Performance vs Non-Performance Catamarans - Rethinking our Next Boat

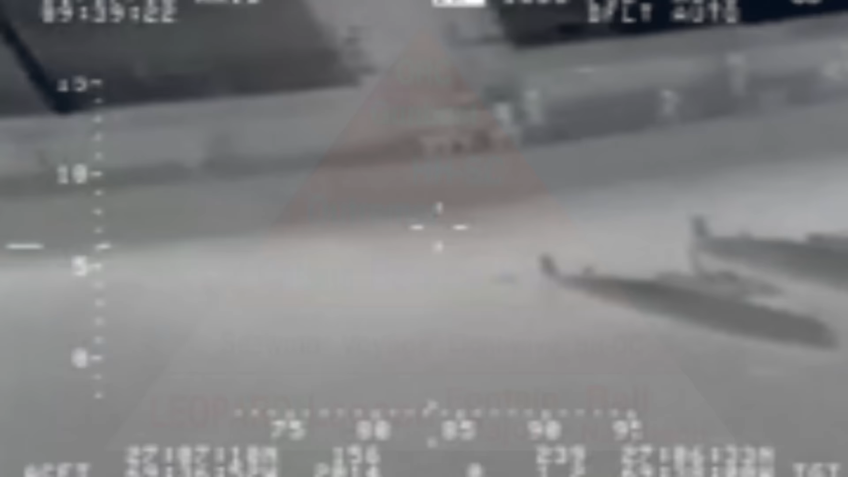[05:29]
And that makes those boats easier to tip over. It doesn't happen very often, but when it does happen, it's usually one of these fast, light boats.
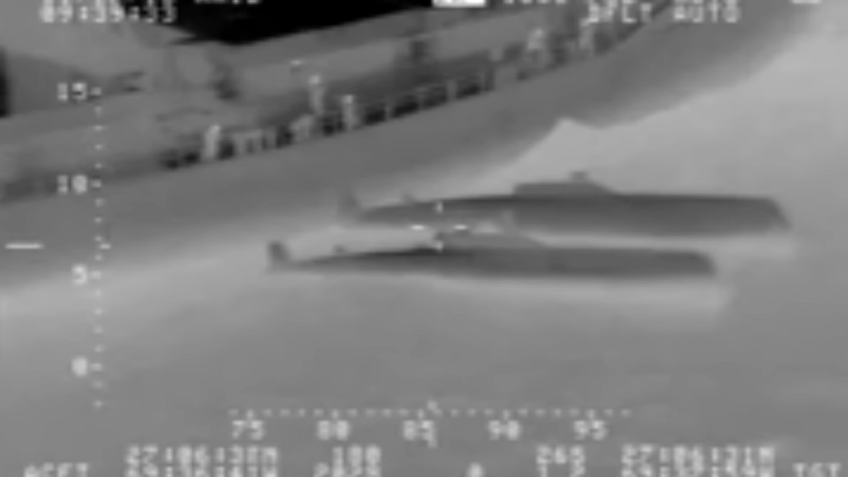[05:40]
This is a Chris White Atlantic 57. Now that we've got some definitions and a lay of the land, let's take a look at what's been going on in the market.
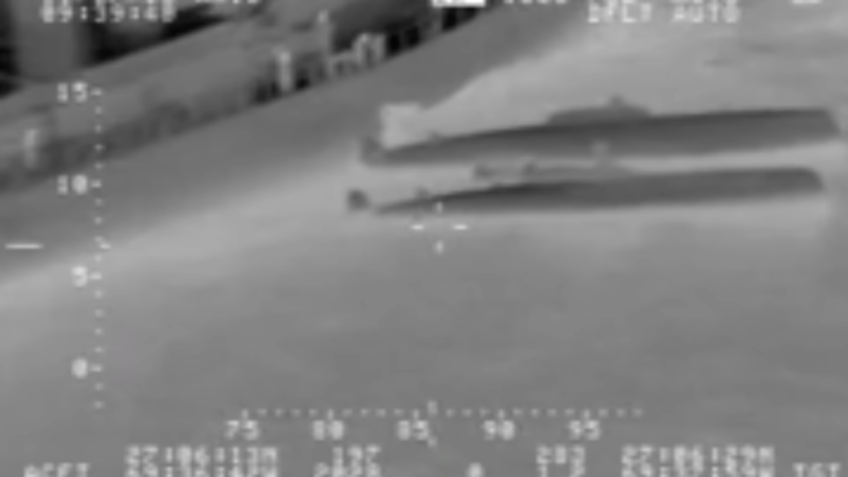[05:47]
It used to be, most first-time catamaran owners started with something a little heavier and a little bit more spacious.